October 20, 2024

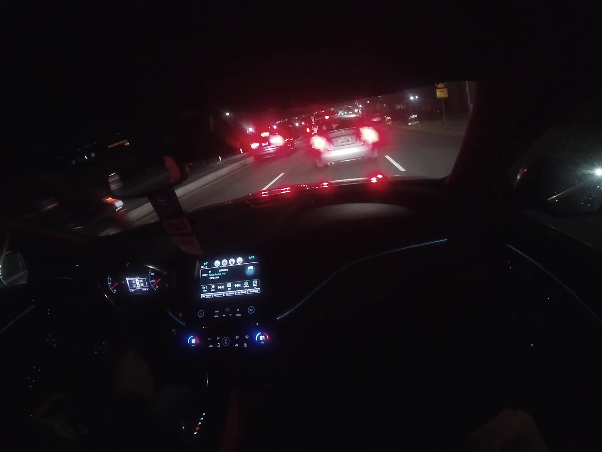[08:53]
In 1.2 miles, turn left on train tracks. Nobody get run over by the train. Light rail coming through. Stop. Ouch.